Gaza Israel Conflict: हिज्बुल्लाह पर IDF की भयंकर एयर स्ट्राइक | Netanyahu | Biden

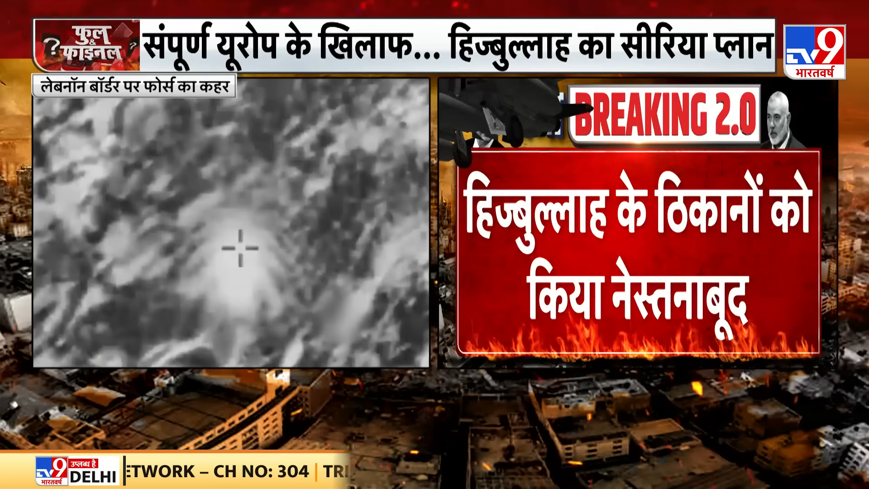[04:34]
ہزباللہ کے دکانوں کو نیستر نابود کر دیا ویڈیو دیکھیں شوٹ دیکھیں excellent work by my team and PCR brilliant work یہ دیکھیں بڑا ڈرائک کیا گیا ہے ایک گھنٹے تک بھینکر ایس ٹرائک سے کھاپا دکھر لیبنین اس وقت کی بڑی خبر میلون علاقے میں
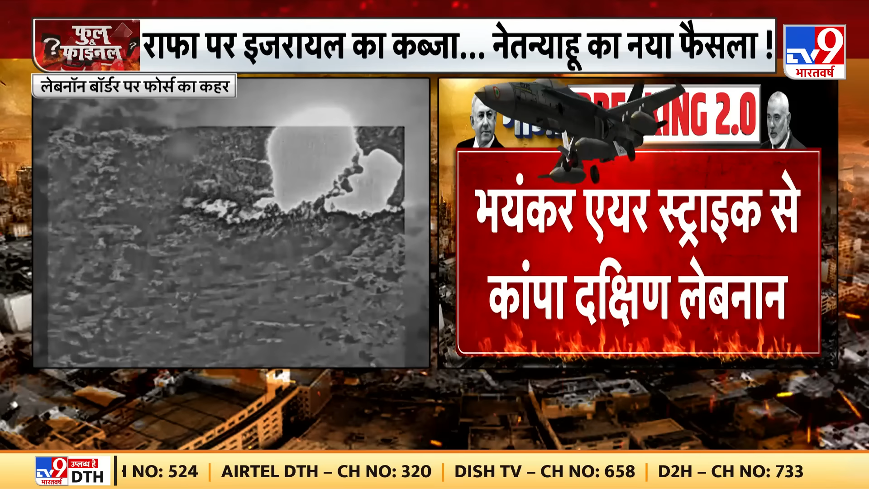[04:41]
rocket attack کا بدلہ لیا گیا